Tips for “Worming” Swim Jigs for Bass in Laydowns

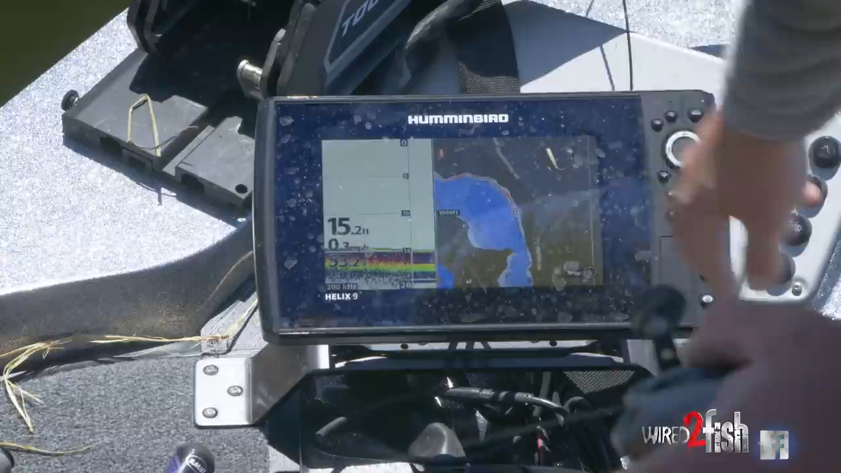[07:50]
On screen: depth 15.2 ft
are super tight together and so so you know that deep water you got this deep base in here and this whole bank here I know most of those trees are gonna be hanging off and have some deep water access whereas you can see here there's
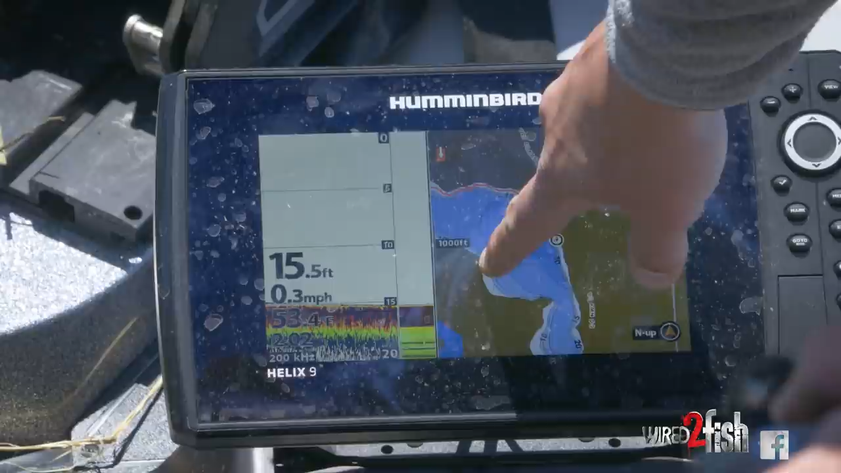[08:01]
On screen: depth 15.5 ft, speed 0.3 mph
a little bit more of a flat which that can be good too as the water warms or what have you those flats you know if you can find a deep water access like right on this point there will probably be some bass right
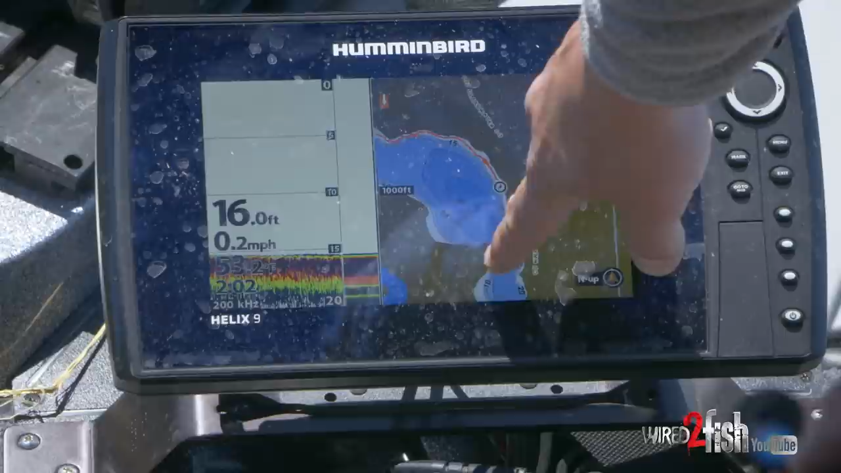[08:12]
On screen: depth 16.0 ft, speed 0.2 mph
there since you have that steep break right along where they could potentially be spawning
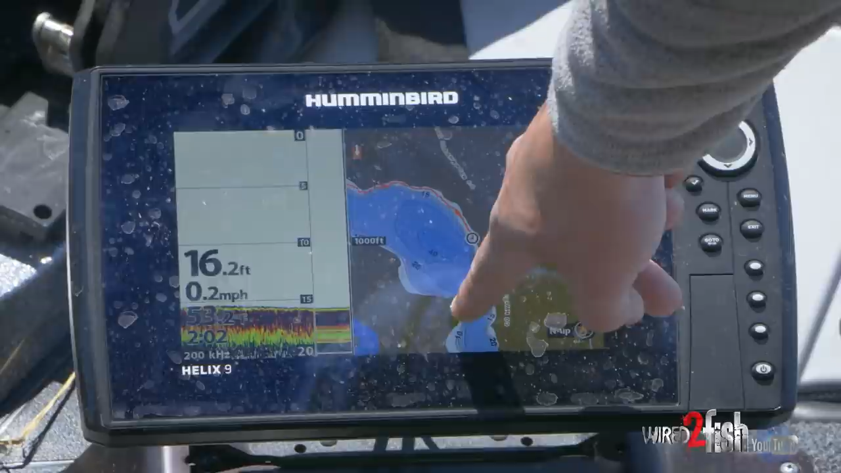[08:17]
On screen: depth 16.2 ft, speed 0.2 mph
up on that flat but I'm fishing a pretty light jig but I'm not and I'm fishing that big trailer to